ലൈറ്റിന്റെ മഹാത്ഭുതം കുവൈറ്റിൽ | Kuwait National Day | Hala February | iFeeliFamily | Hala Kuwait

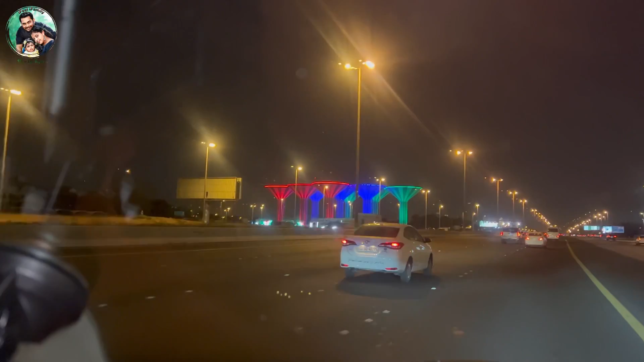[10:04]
അങ്ങനെ അഹമ്മദ് ഗ്രൗണ്ടിൽ നമ്മുടെ കുവൈറ്റിൻ്റെ നാഷണൽ ഡേയോടനുബന്ധിച്ചുള്ള ലൈറ്റിംഗ് കണ്ടതിന് ശേഷം വീട്ടിലേക്ക് പോകുന്ന വഴിക്ക് ഇതാ കാണുന്ന മറ്റൊരു മനോഹരമായ കാഴ്ച. വാട്ടർ ടാങ്കിലാണ് അലങ്കരിച്ച് എത്രയും സെറ്റായിട്ട് വെച്ചിരിക്കുന്നത്.